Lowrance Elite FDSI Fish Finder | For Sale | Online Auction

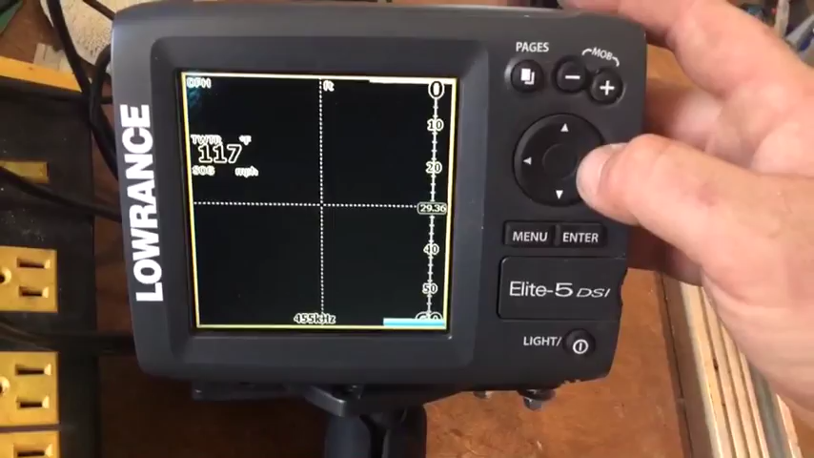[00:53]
And then there is your sonar. You can put a chip in it.
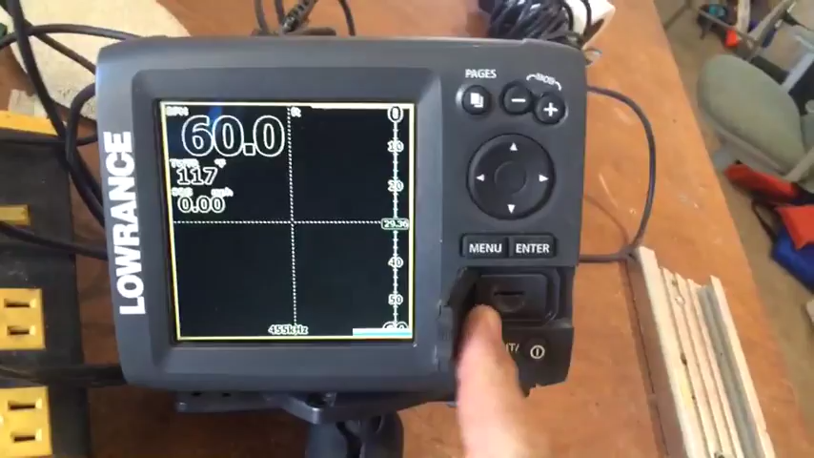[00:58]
To load all the different lakes you want to use. And I do have the owner's manual that comes with it.
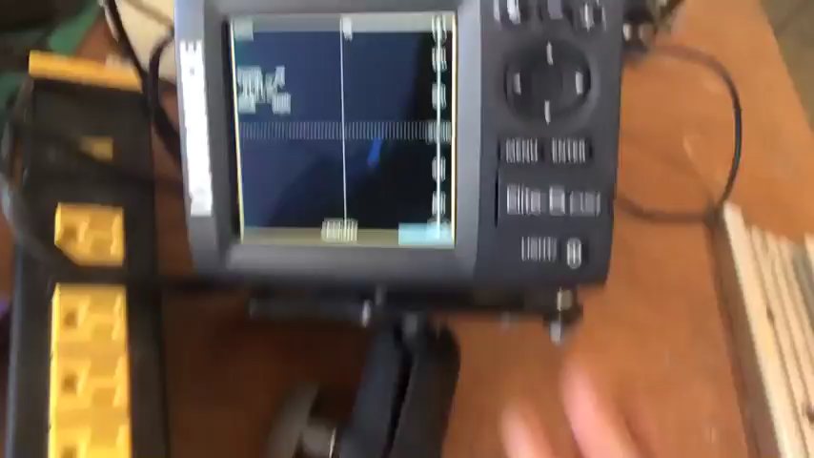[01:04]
It does have the mounting bracket.